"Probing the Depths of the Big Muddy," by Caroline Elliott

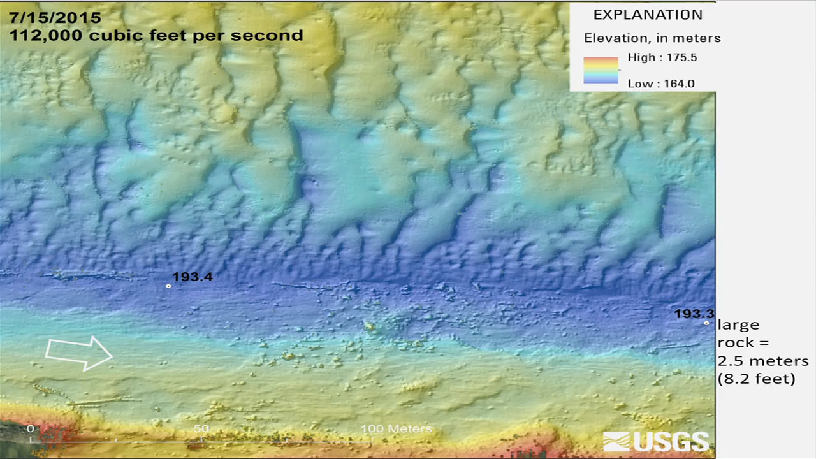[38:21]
Got a bunch of surveys in April and May. And then in mid-May, with that first high event of the year, we scoured out all this sand. You can kind of see this boulder's in the same place. This was really interesting for us because this is a place we can see the bottom. We know where the bottom is, so we can see the volume of sand that's,
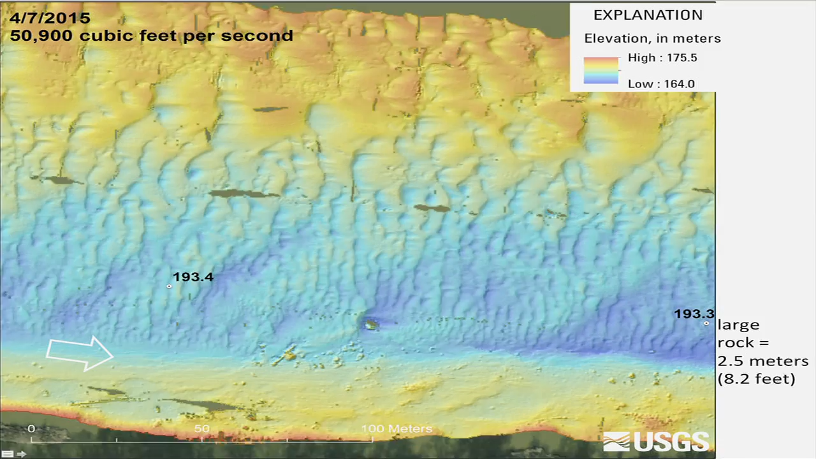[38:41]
we don't know where the bottom is over here, but down here, we see the volume of sand scouring out. That large rock is about 2.5 meters, this one here, in diameter. So I'll show you a cross section from here. Oops.